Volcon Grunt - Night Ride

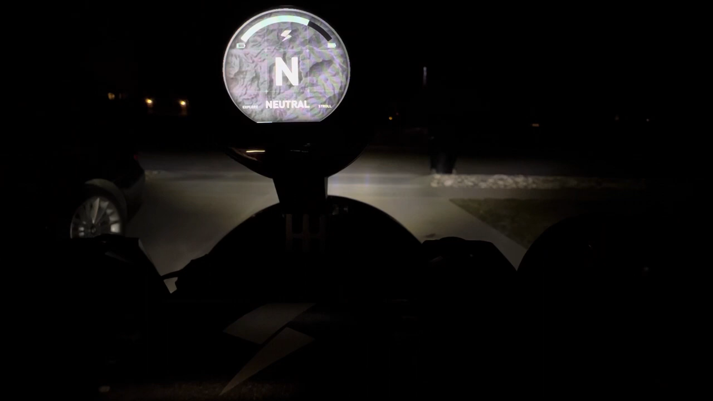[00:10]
I'm in neutral. Here's my sports.
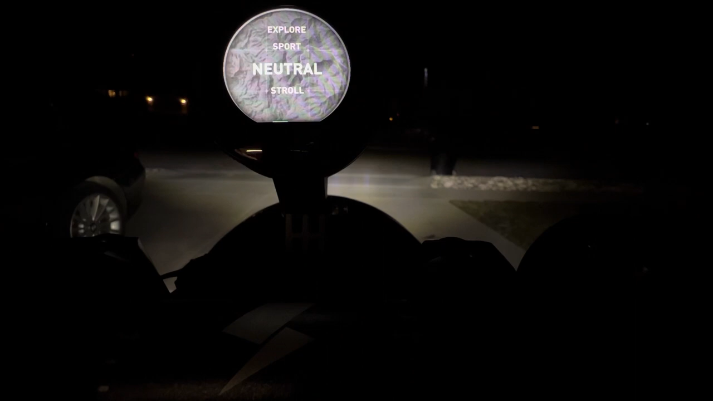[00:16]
If you hold the okay button, it jumps into stroll and I can toggle. I'm a sporty kind of guy tonight.
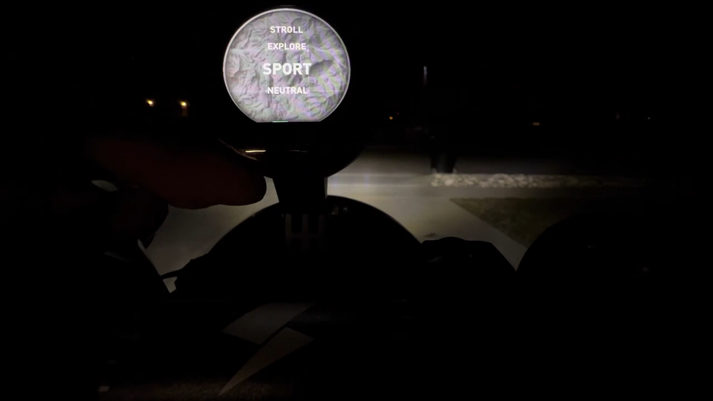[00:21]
Here's my amp draws, here's my voltages, and I have no alerts. This is a touch screen, but let's go ahead and get started.
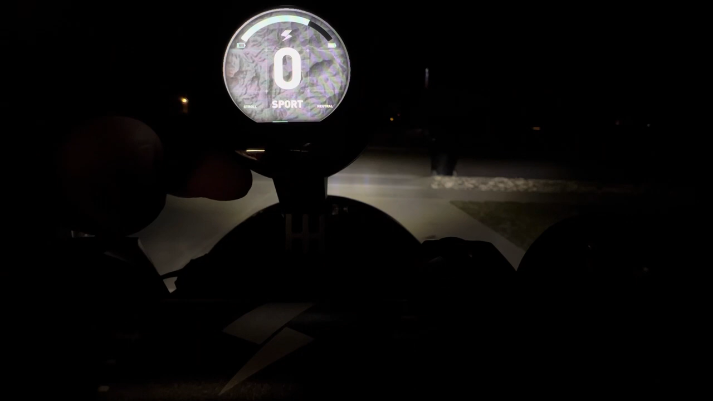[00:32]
Actually, we're gonna go this way. So you can see my amp draw, and here we go. Okay, I'm gonna let you see the road. Come on, Sammy.